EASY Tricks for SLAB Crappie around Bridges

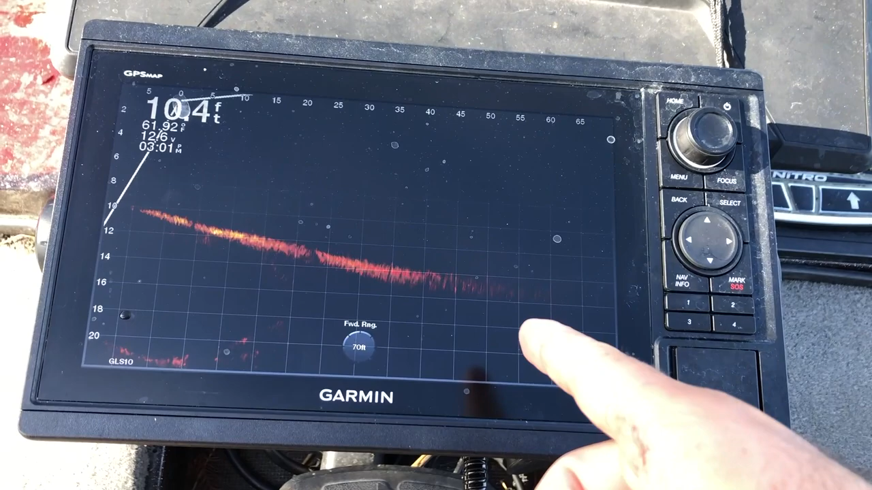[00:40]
On screen: depth 10.4 ft
Gonna be using the Garmin Livescope right here to kind of find where they're at on this bridge.
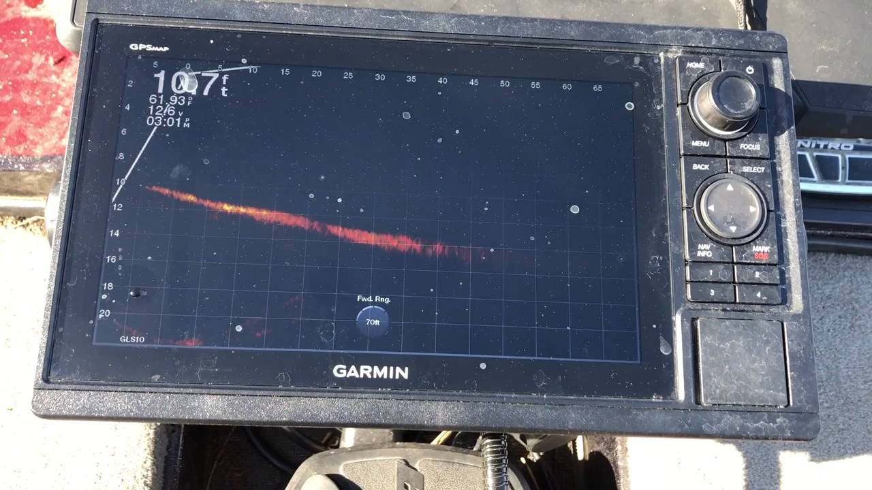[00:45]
Hopefully we can get on a few right here on the Livescope and show you guys exactly what these crappie look like on the bridge pilings.
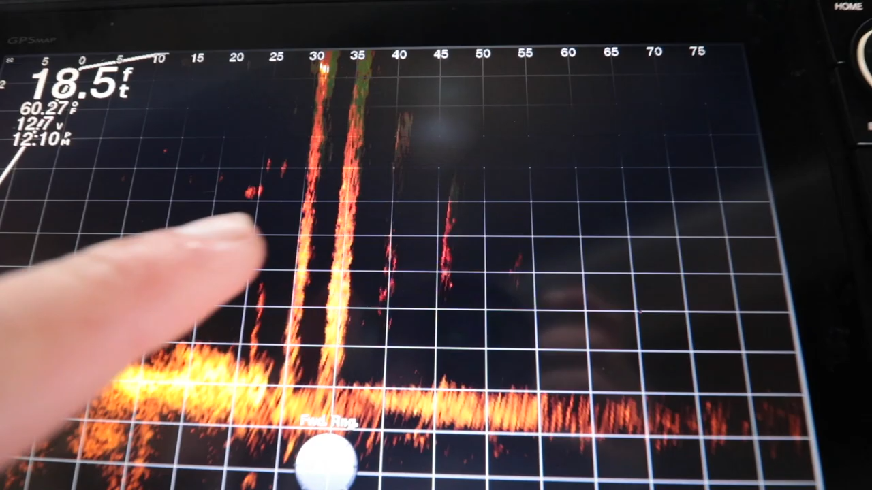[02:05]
On screen: depth 18.5 ft
Right there, those are all crappie sitting off of that bridge piling. Just dropping that little swim bait jig down there and jigging it up.
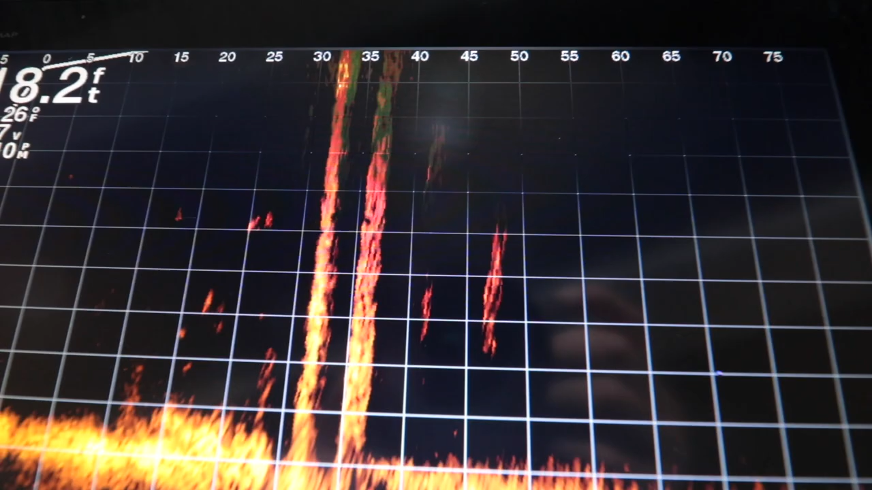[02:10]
I can see my bait on there. I just kind of throw it through there, jig it a little bit, see how the fish are reacting. And I've been able to catch two so far off of that school.
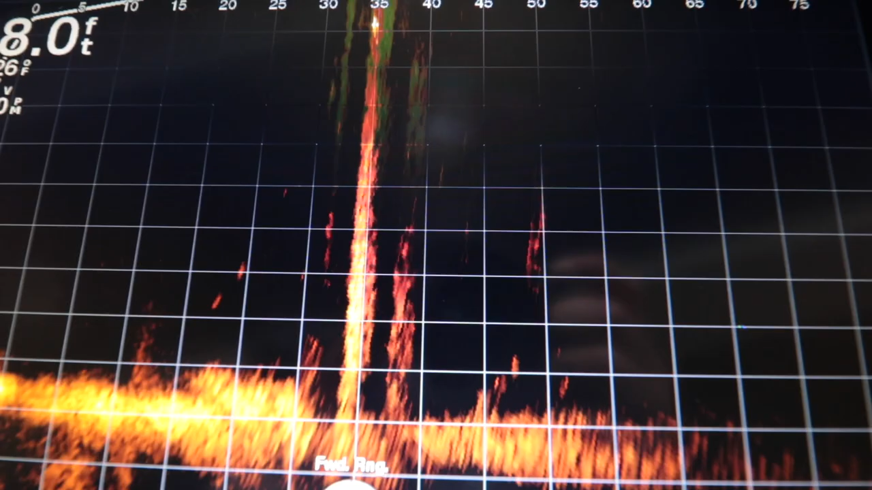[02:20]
So looks like there's quite a few down there.
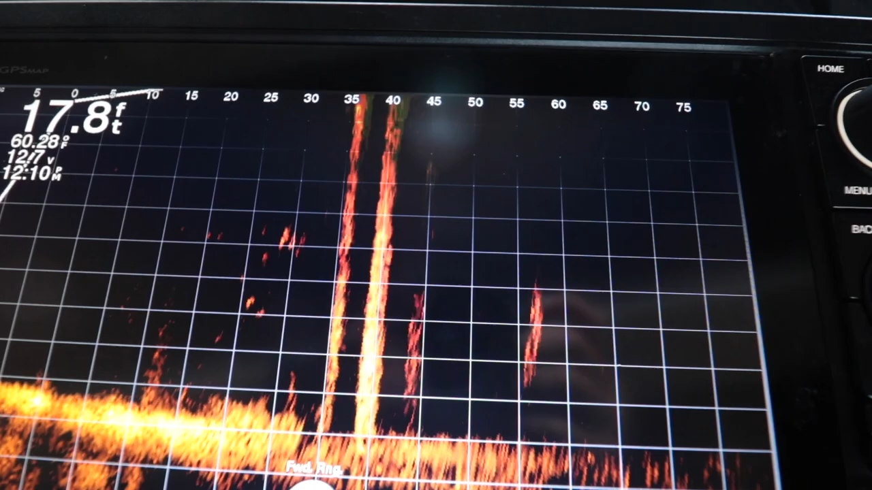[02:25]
On screen: depth 17.8 ft
Yeah, oh my gosh, look at all of those. Yeah, we're about to smash them.
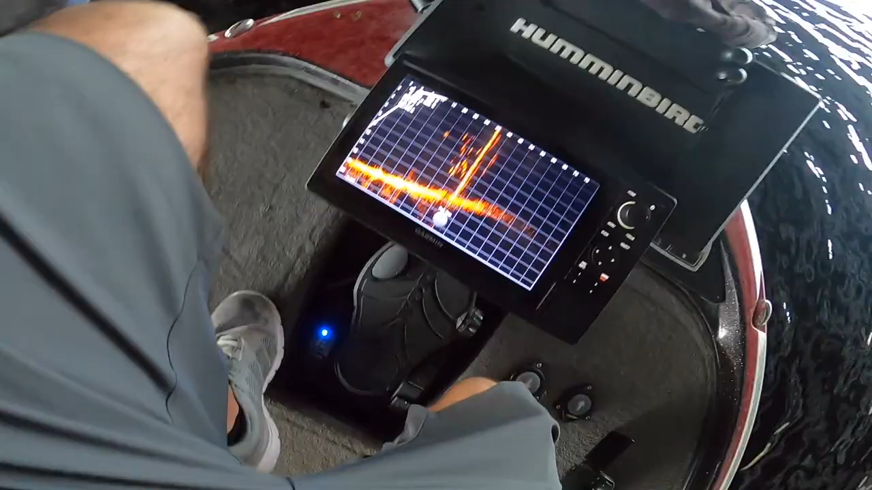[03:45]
Let's see if you guys see that before getting another cast in there. Check out those crappie right there.
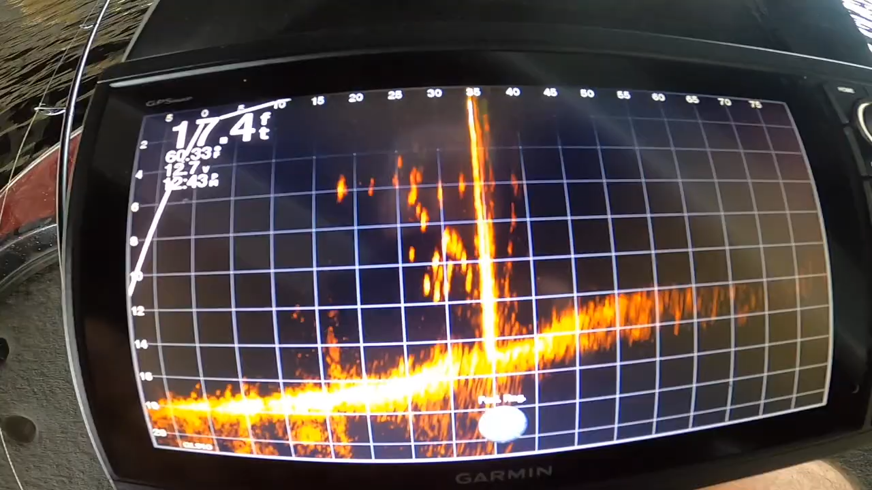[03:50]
That is a group of them.
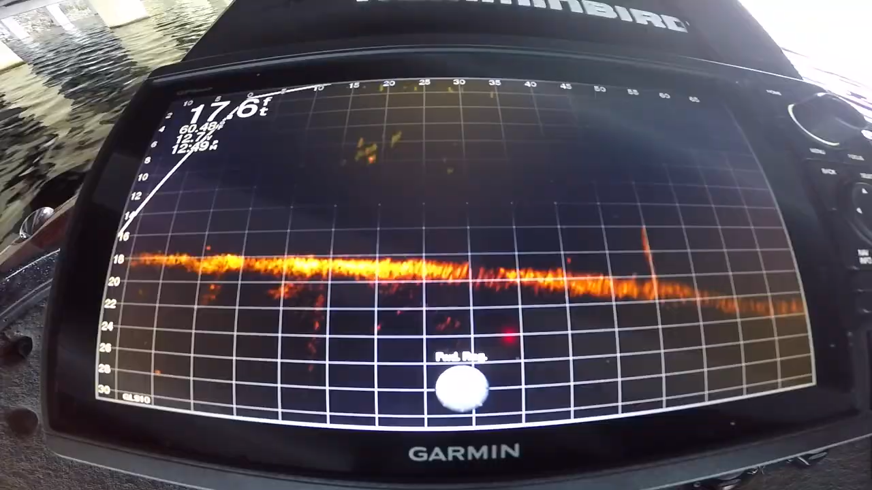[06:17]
On screen: depth 17.6 ft
Looks like we can still catch a few. Let me see if they're on that piling that they were. Yeah, see, I don't know much about crappie fishing, but I guess they move around a little bit. They were all off of one of these pilings right here, and now they're kind of just out suspended in the middle of this bridge. There's a few of them right there. Let's see if I can't get my jig over top of them.
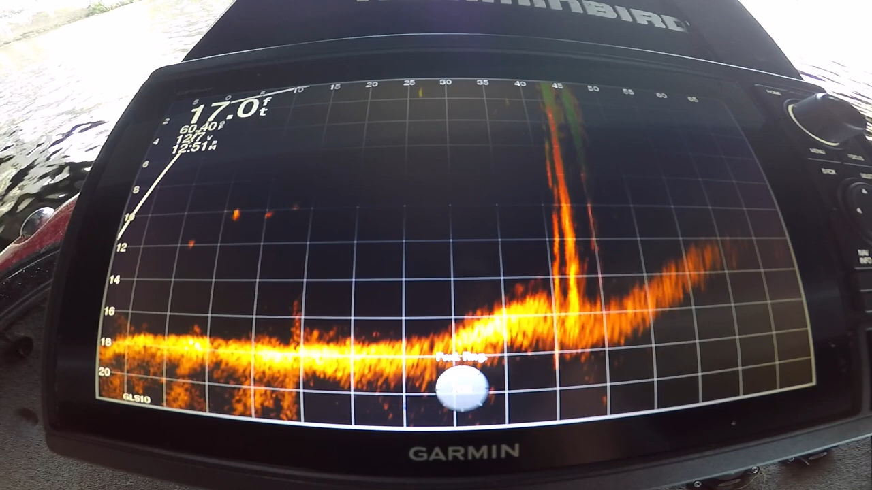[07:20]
On screen: depth 17.0 ft
Yeah, these guys are moving quite a bit. All right, there we go. Here goes my jig. And we are right on top of them. See my jig popping up there. Might be catching on to me here. Let's see, there's a group there on the bottom. Let's see if those guys, if I can get one of those guys to bite.